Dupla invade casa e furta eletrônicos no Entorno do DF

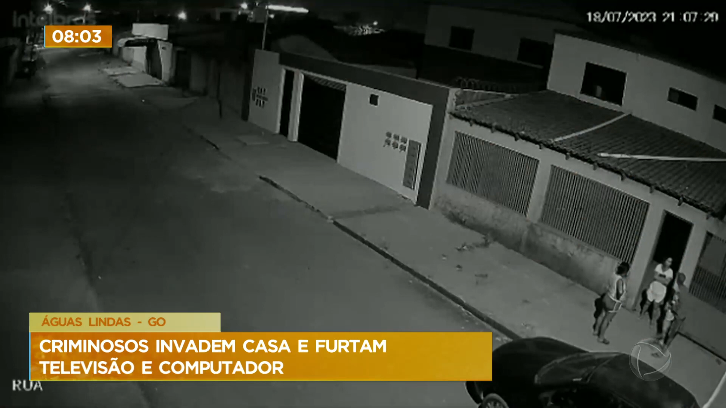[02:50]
Na última terça-feira, dia 18, outro caso também chamou a atenção dos moradores de Águas Lindas de Goiás. Esse aconteceu no setor Barragem 1. Uma câmera de segurança registrou o momento em que dois ladrões rendem uma mulher e um homem com uma criança no colo. E logo depois, eles roubam o carro da família que estava estacionado em frente à casa da vizinha.